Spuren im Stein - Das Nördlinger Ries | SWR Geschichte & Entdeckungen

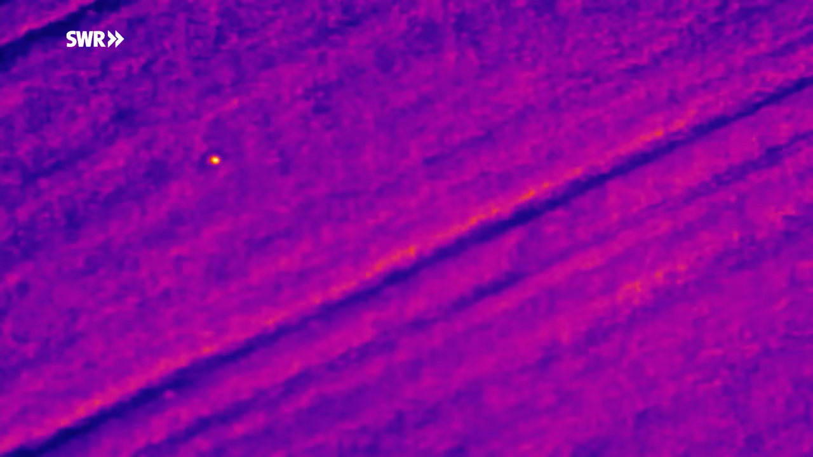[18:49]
So kann er Nest- und Elternvögel als helle Flecken auf dem kühleren, lila eingefärbten Feld erkennen.